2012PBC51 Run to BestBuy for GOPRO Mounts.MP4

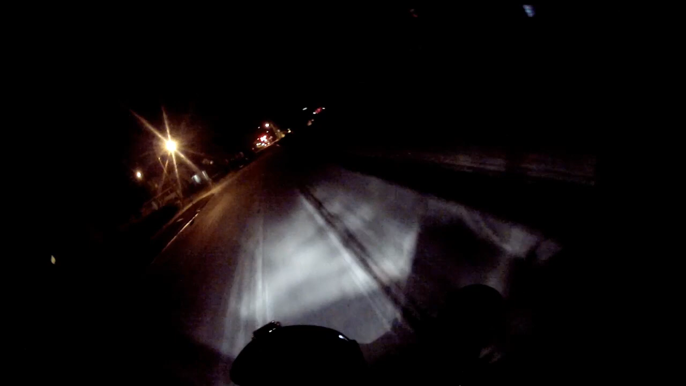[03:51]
Because when I'm riding I'm riding with y'all Is this the street I want Or is it the next one It's the next one You better stop dipshit